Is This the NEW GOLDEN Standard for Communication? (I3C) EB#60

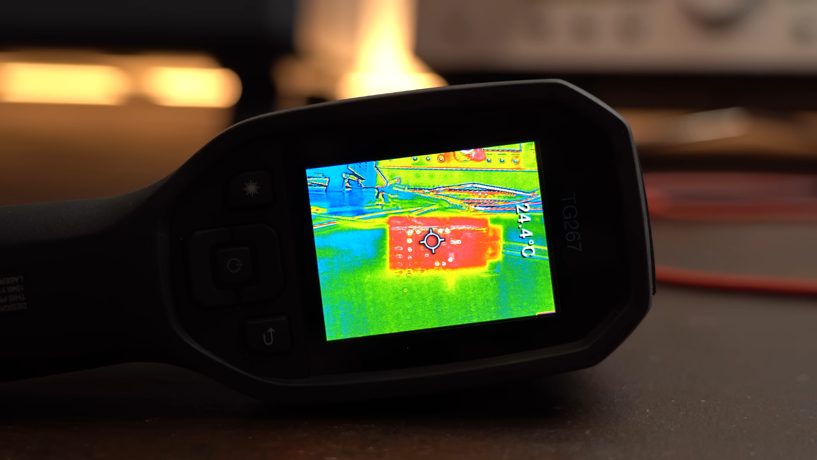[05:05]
On screen: spot 24.4°C
In such situations it is nice to have a thermal camera around To see exactly what component is heating up And apparently it is this 100 µF capacitor here